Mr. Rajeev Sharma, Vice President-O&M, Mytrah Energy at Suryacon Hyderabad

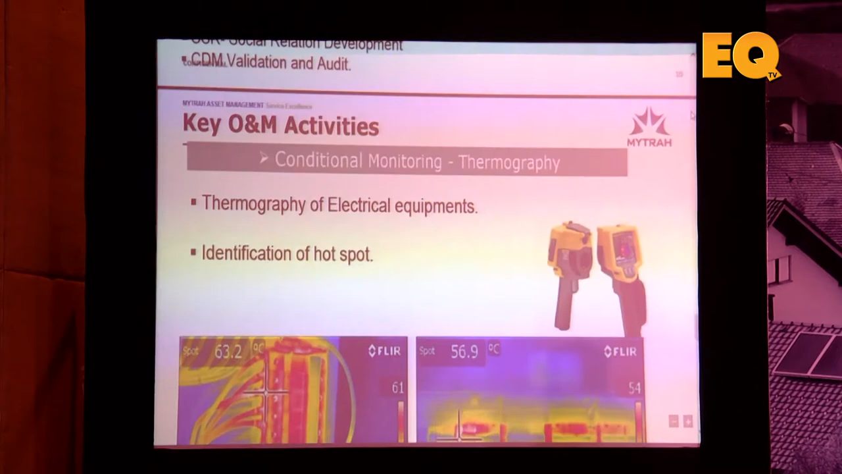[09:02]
Here is something which we have like a complete plant can be thermographed with your drone inspection through thermographic cameras.
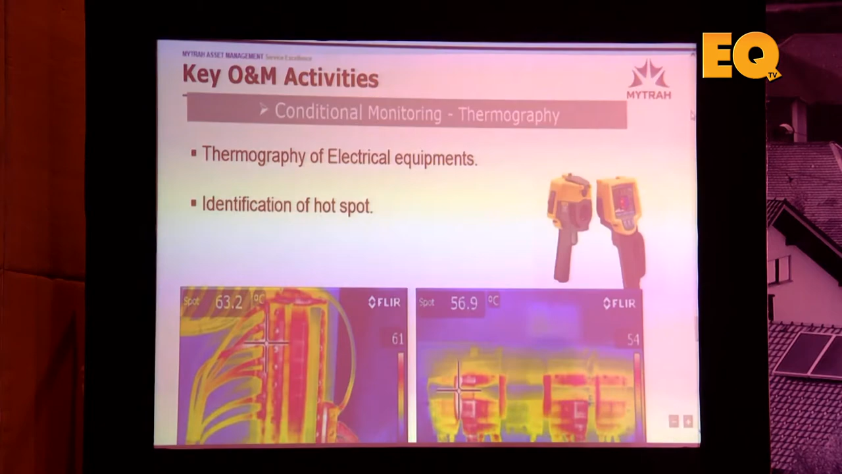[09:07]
So you can identify which area of your modules or strings are not working. So once you identify, you can take some corrective action. So how you can maintain your performance. Because solar ultimately is a stationary plant. Nothing is moving. Just you have to monitor and identify any non-generating part. Jet has to be replaced. Just to identify non-generating part, you should use technology. So drone inspection or thermographic camera. Many, many things are, exports are available. So please make use of that and rest assured
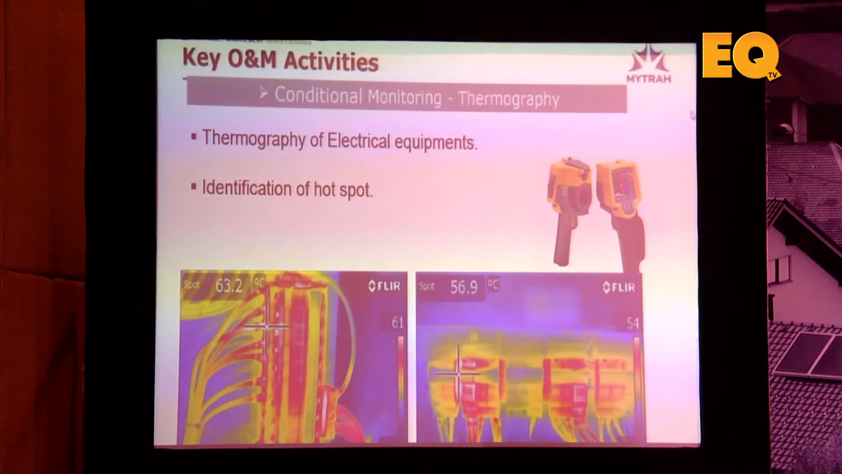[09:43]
whatever money you are spending all these all predictive maintenance. This payback is few days only. Remaining days you are getting benefit out of that.
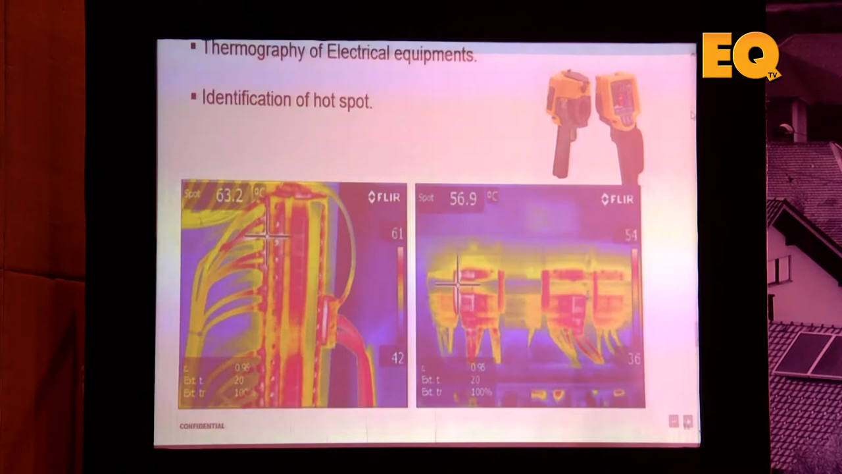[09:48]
So this we can identify all any hot spot, any abnormality absorbed, temperature variation.
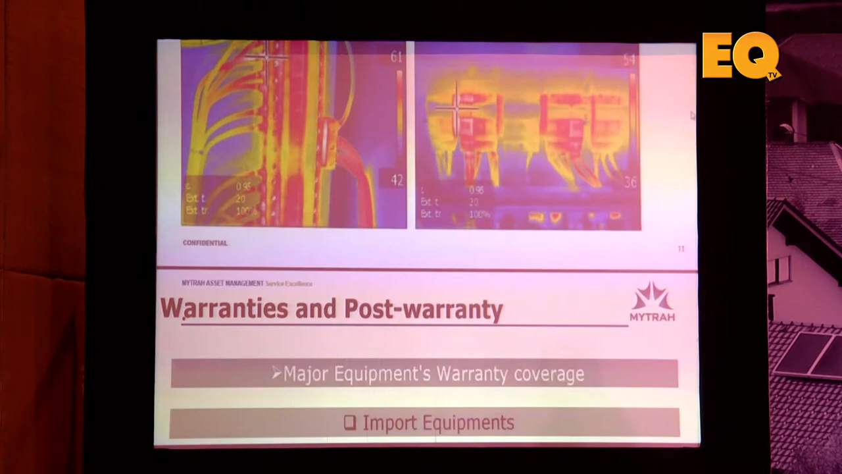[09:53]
So the corrective action can be taken. See electrical, the complete electrical system, the advantage of electrical system is that identification is difficult.